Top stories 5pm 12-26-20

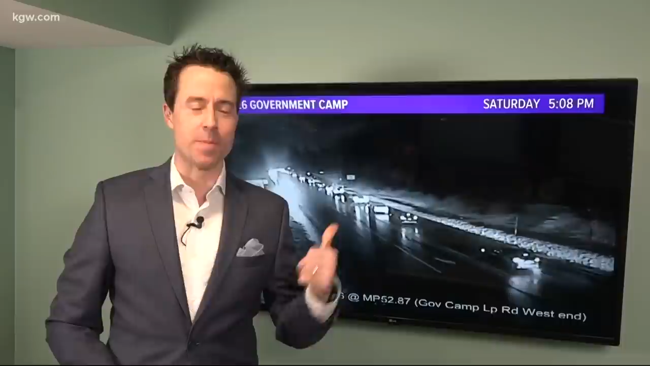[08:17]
Pat, check this shot out. This is a live ODOT camera right now at government camp, and you can see the traffic coming back over the mountain.